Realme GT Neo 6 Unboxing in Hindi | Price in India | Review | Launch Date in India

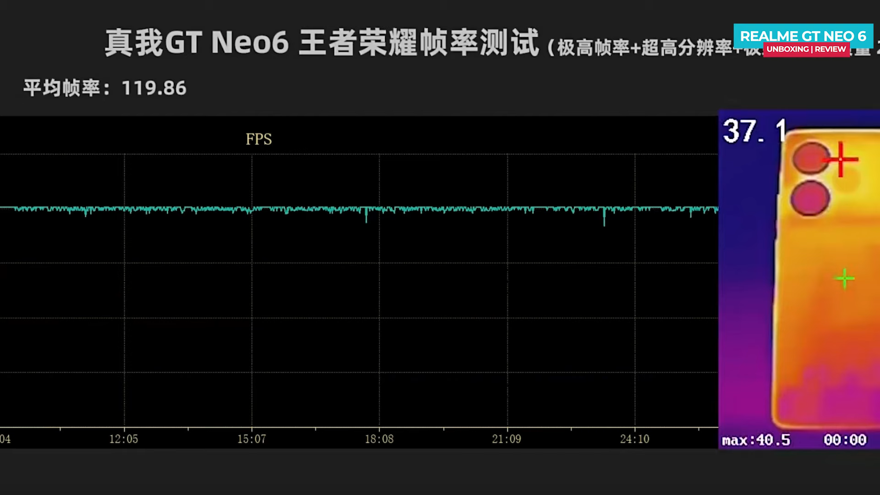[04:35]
जहाँ पे back का temperature 40.5 degree तक जाता है,